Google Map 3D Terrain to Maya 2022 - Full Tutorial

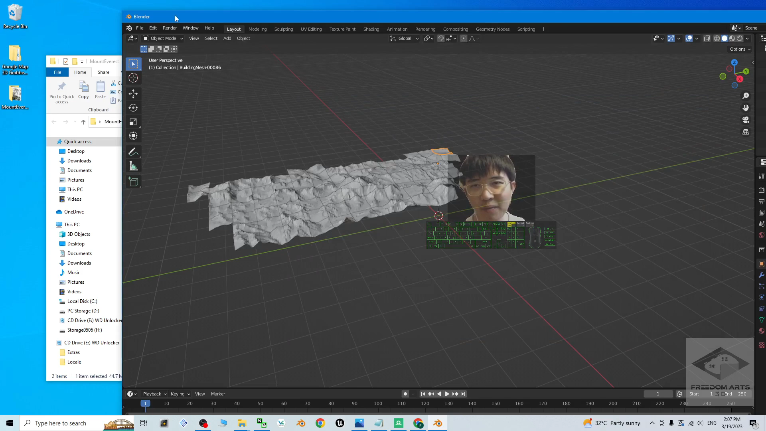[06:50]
then at the beginning it may show you the not responding sign but actually you just need to wait for a few seconds we're done now everything done just have a
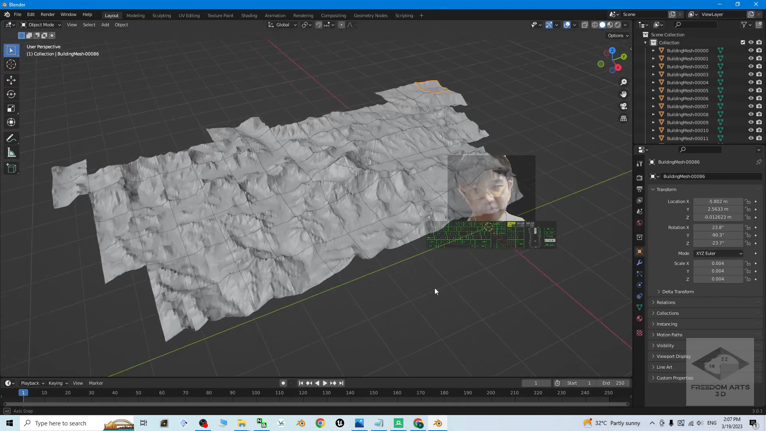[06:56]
look this is the mount everest you turn on the texture to have a check now everything go well the mount everest is at here so now the next step you can see all of these are are separated meshes
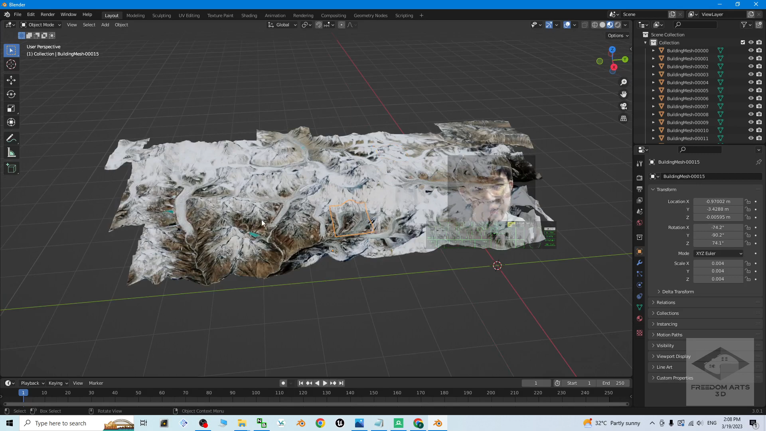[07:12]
we are going to combine all of the meshes to become just a single mesh so in the blender just choose and select or then press ctrl
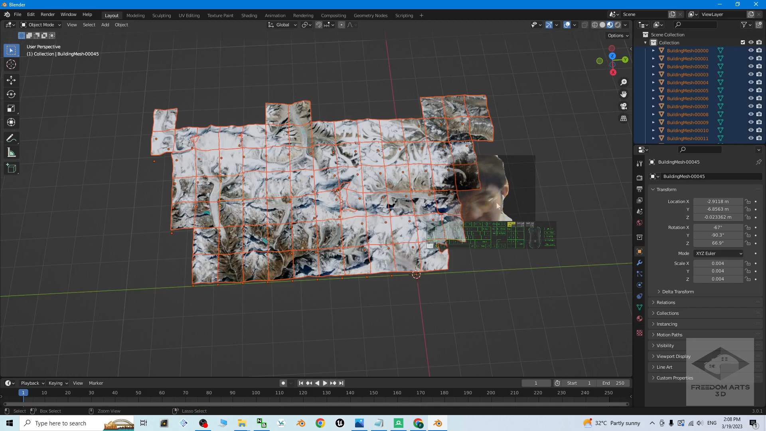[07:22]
j now it automatically really combine all of the multiple meshes to become just one single mesh now then
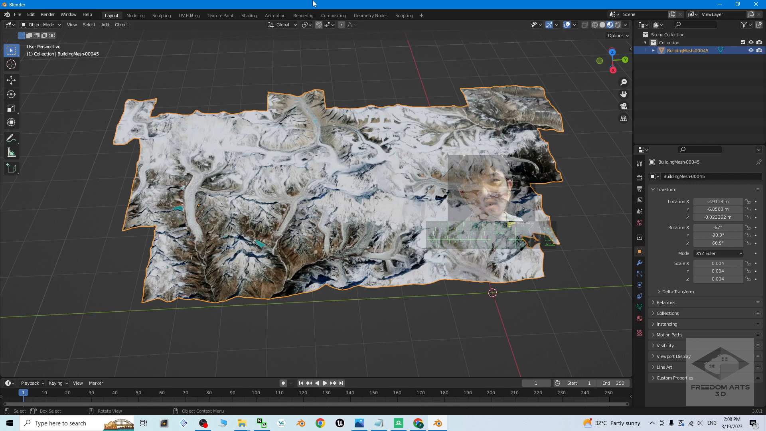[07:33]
now you can just export it as fbx with embedded texture just follow me step
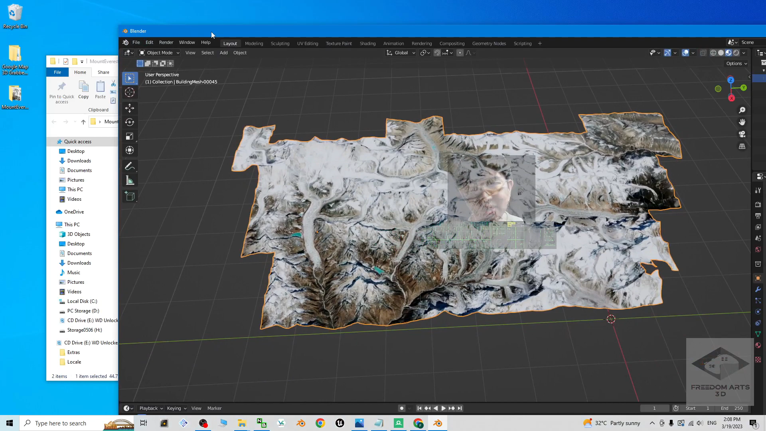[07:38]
by step here click file export fbx to embed of the material texture inside the fbx
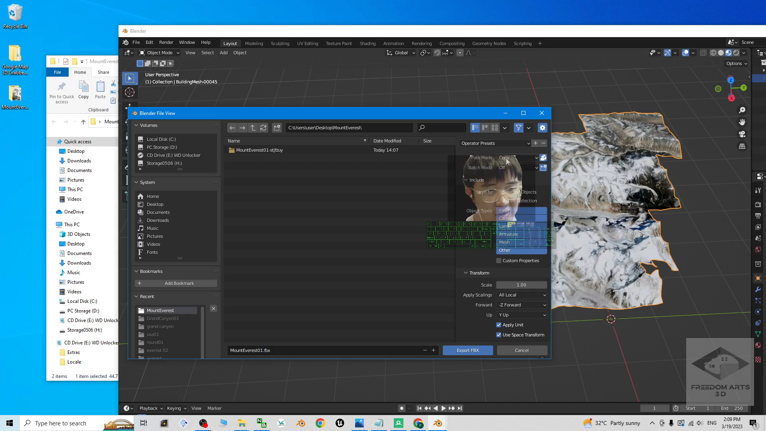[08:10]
0 1 to make sure it embedded the texture material here you have to choose copy and highlight this just click export fbx and wait for a while now you can see the fbx already exported from the blender